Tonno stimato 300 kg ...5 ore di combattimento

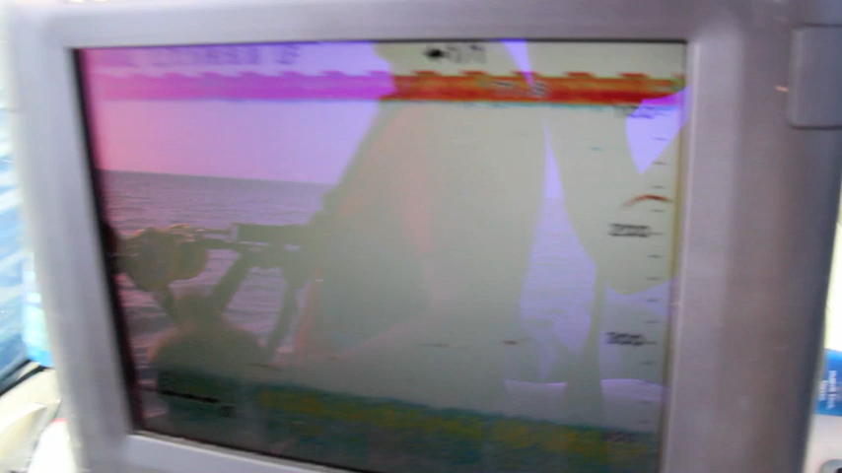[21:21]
Come possiamo vedere? Mamma! Eccolo qua, sei più andato.
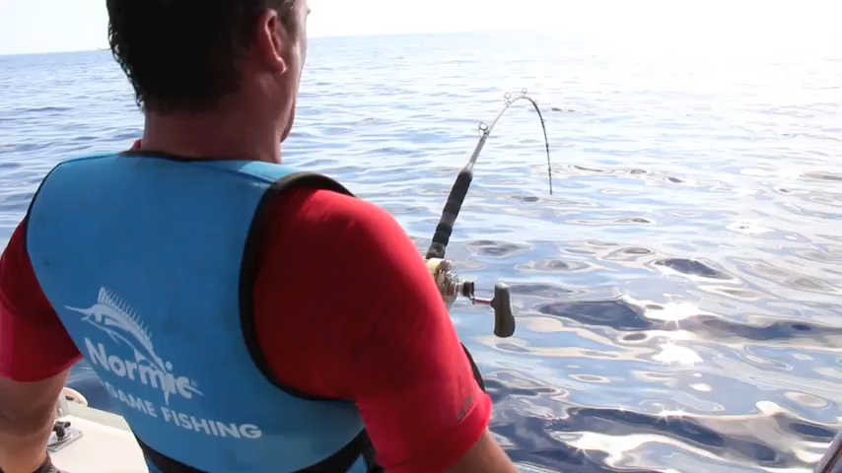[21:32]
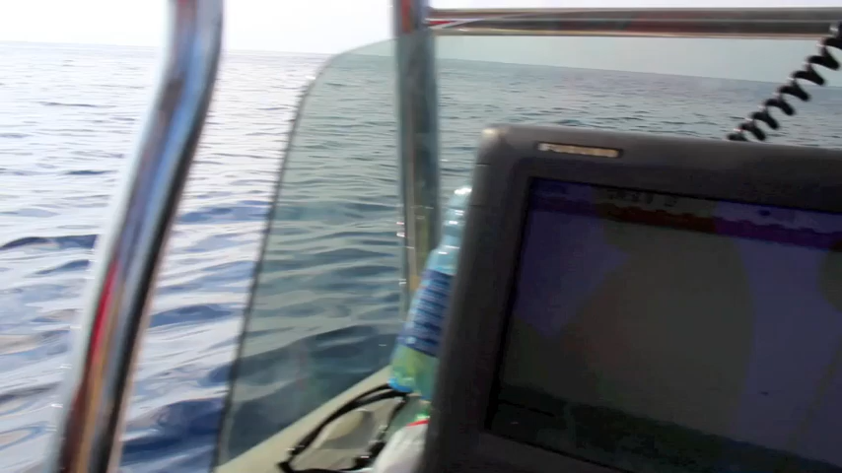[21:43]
Vedi la pezzetta gialla, non ce l'ho bruciata.